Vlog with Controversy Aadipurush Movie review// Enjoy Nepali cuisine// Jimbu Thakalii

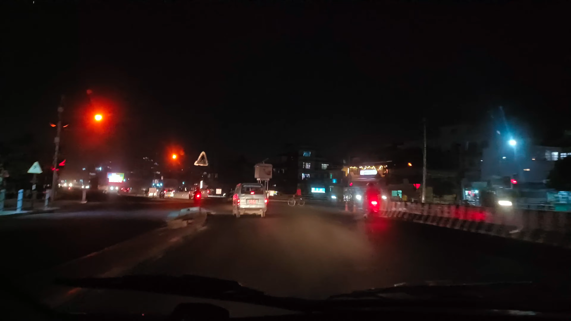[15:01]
मतलब अच्छा मतलब वो थैसलिटी सब कुछ है और यह देख सकते हो लोगों और यह हमारा जो लालिकपूर एरिया है वहां का मतलब समसी के ले एरिया में है अब हम निपल के हैं अपने घर के लिए